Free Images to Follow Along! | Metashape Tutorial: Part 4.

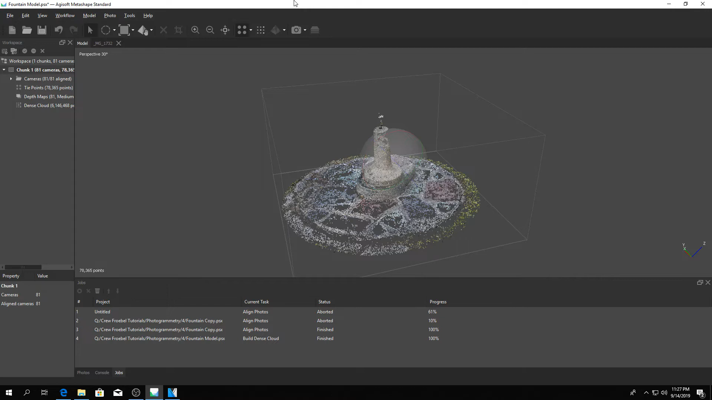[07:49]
So I'm going to go over to the sidebar here, and I'm going to double-click dense cloud. As you can see, we're getting something that's looking a lot more like the final 3D model. If we zoom in, using the middle mouse button,
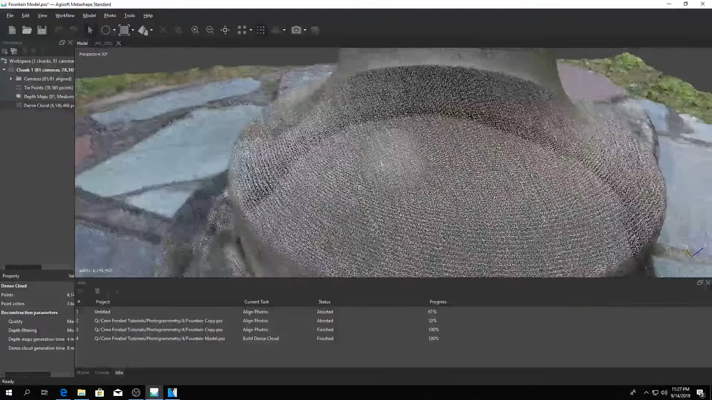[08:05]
you can see all of these tiny little points that make up this 3D scene.
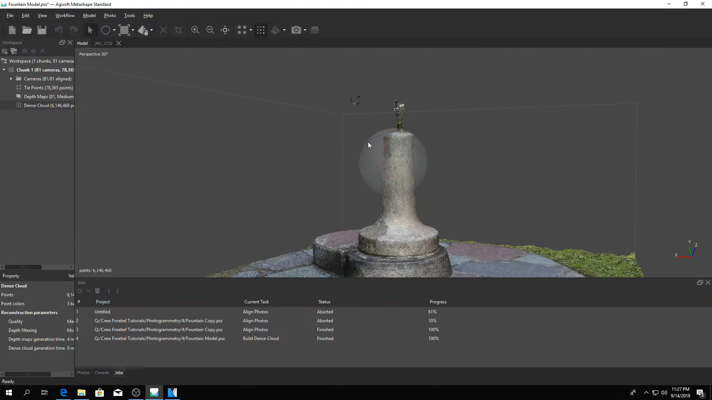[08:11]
All I'm going to do right now is begin cleaning up these little areas,
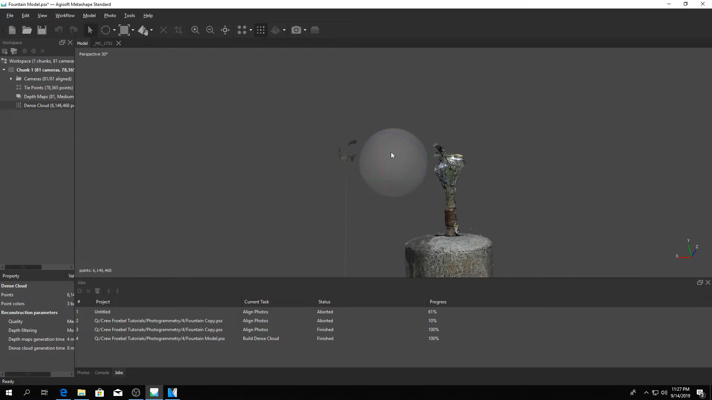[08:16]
specifically this little floating area up here of floating points, and looking around for any other places that need fixing.
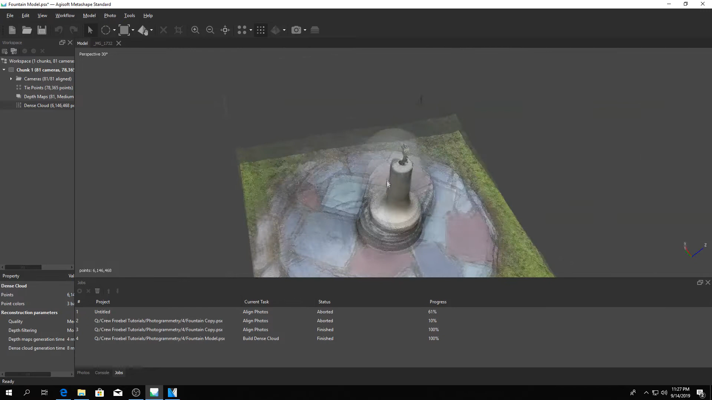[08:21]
In order to isolate this area, I'm going to go up to the freeform selection tool, and I'm going to select around these points, and then select the delete key on my keyboard.
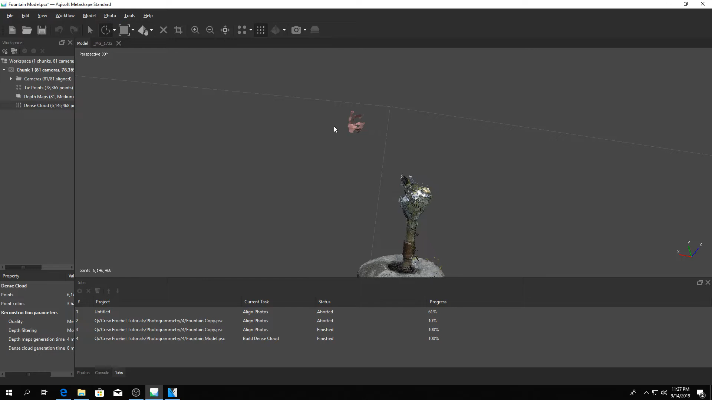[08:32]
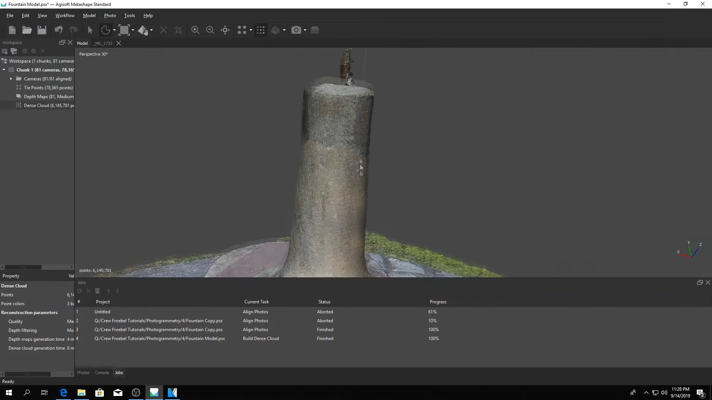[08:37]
Now we're just going to kind of go in here, and we're going to find these little stray floating points, and we're going to select them and remove them.
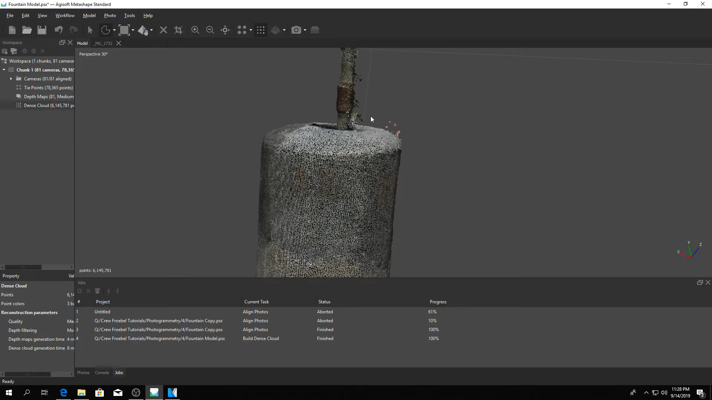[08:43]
Now, there's one issue with the pipe right here on the 3D model, and we're going to clean that up right now.
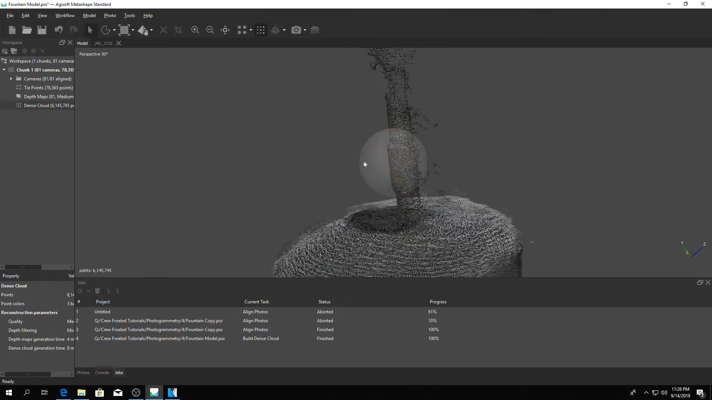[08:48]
Now, the issue is we've got all these strands coming off of the pipe.
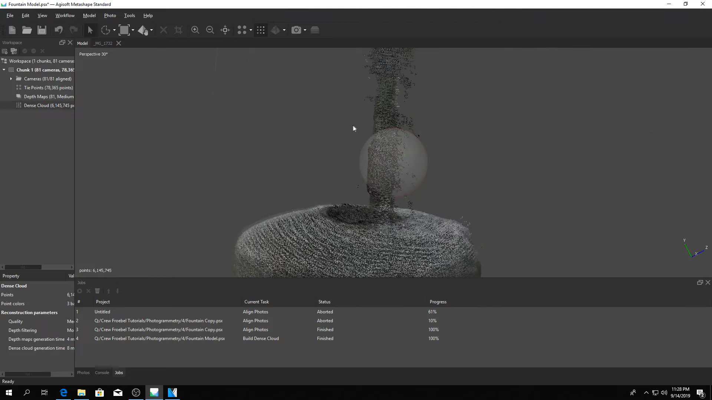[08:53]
What this is is it's the background of the photogrammetry. It's the background of the photos being detected within the geometry. So to get rid of them, what we're going to do is we're going to select this edge of the pipe, and then go up,
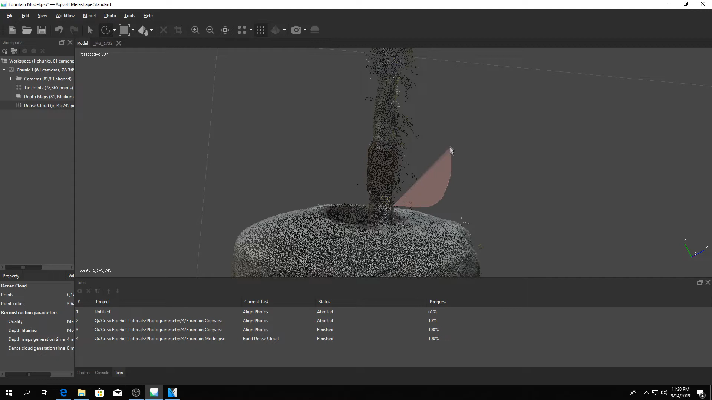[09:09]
and we're going to use this edge to our advantage, this stray edge. We're going to select the points, and as you can see, we've got a clean, straight edge.
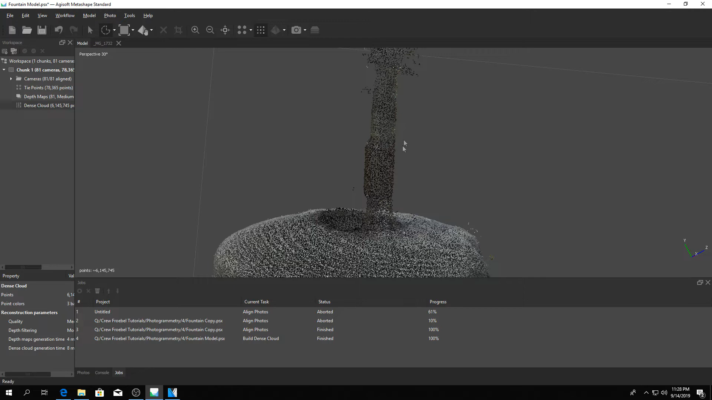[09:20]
So when I delete it, it's kind of clean and goes along with the line of the pipe.
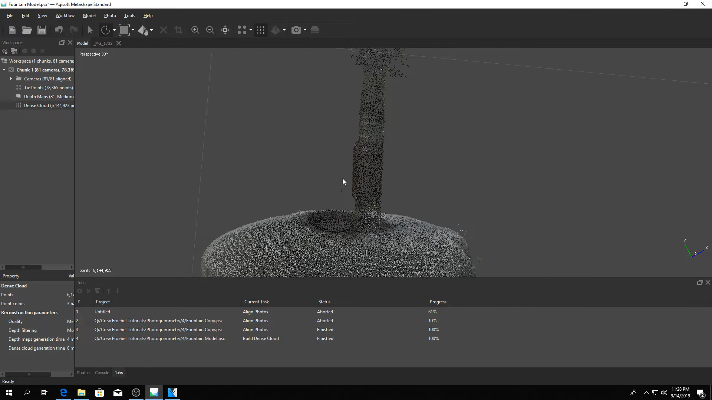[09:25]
So I'm just kind of intuitively selecting these floating points.
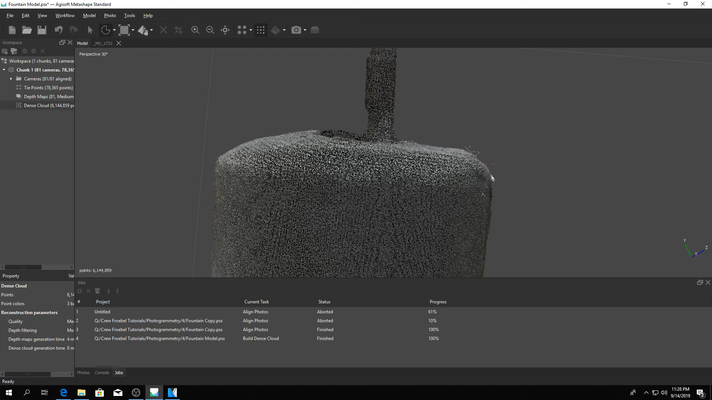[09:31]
The more you do photogrammetry work, the more you'll sort of get an understanding of what
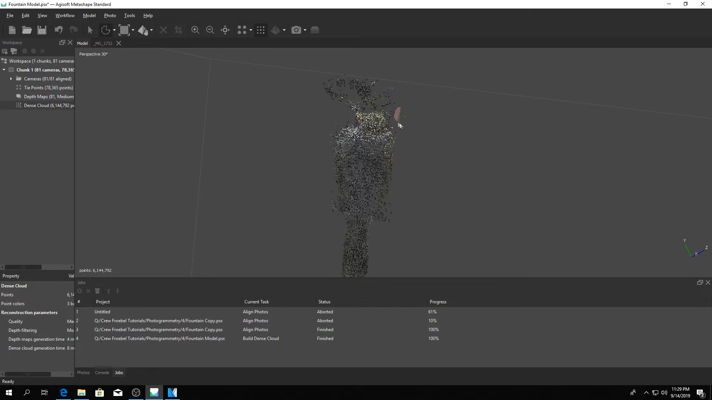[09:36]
points shouldn't be where they are.
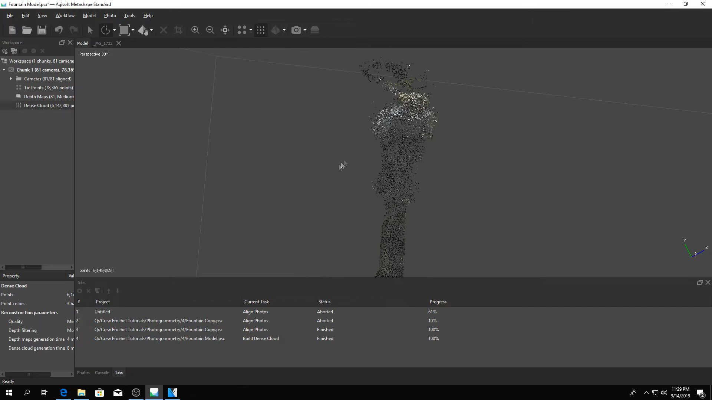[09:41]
However, at the moment, if you're a beginner, it's totally reasonable if you don't entirely know what these points look like.
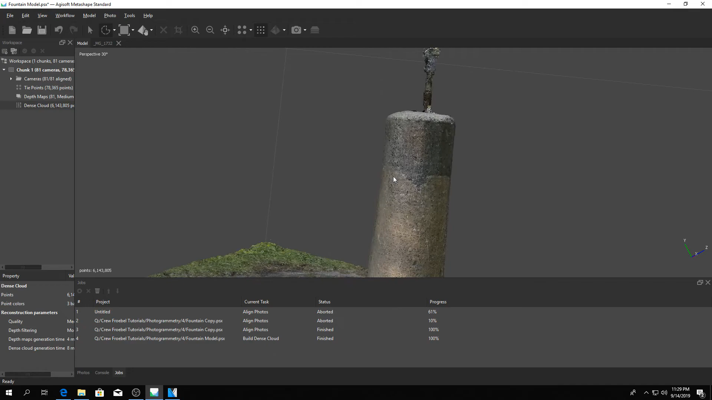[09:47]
All I can say is they kind of look like little stray areas.
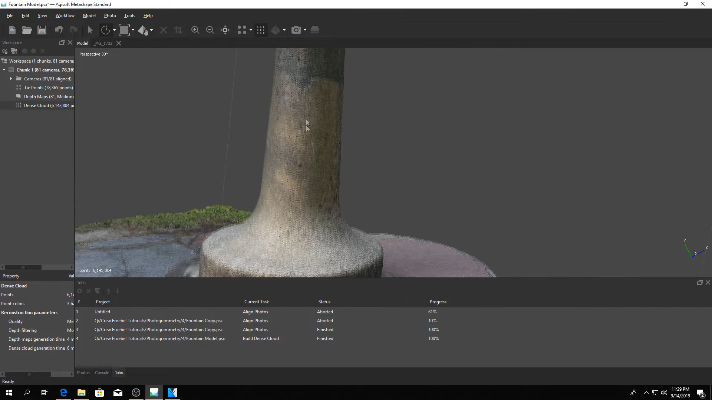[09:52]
So yeah, it's just a process of essentially removing the little stray points, and it takes a little bit of time.
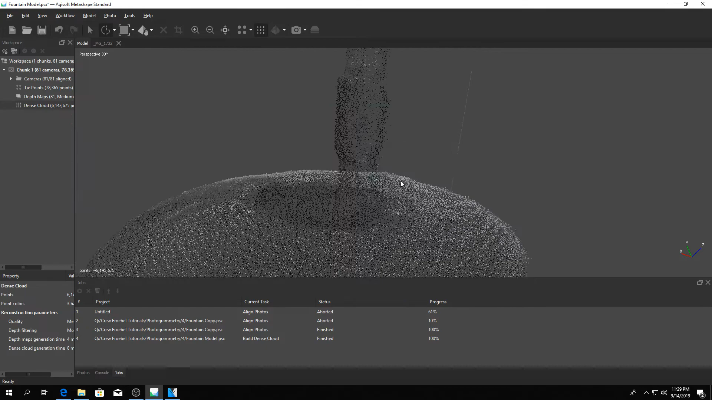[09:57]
The more time you spend, the more quality your 3D model will come out.
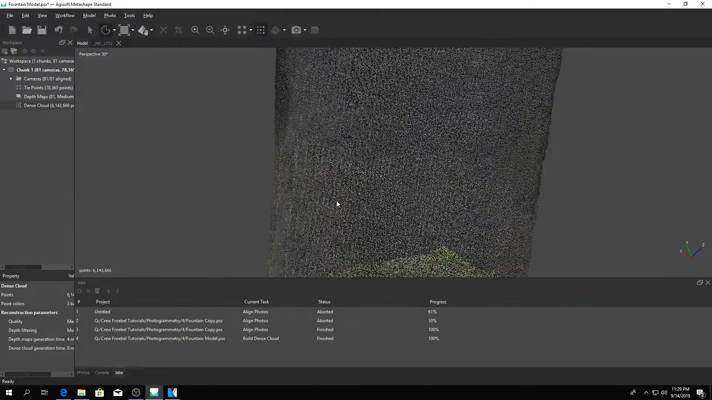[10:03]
Now, the last thing I'm personally going to do is actually bring back the circle tool one last time.